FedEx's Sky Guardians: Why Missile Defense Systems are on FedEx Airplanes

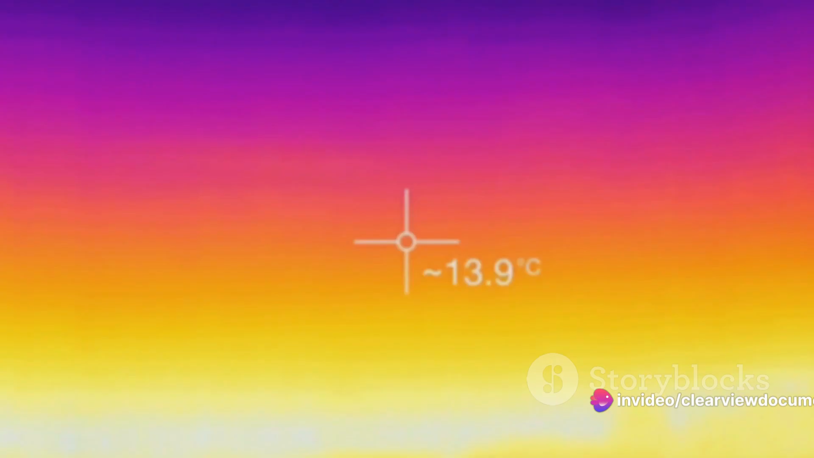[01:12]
On screen: spot 13.9°C
the IRCS is equipped with high-resolution infrared sensors that are constantly scanning the environment around the aircraft.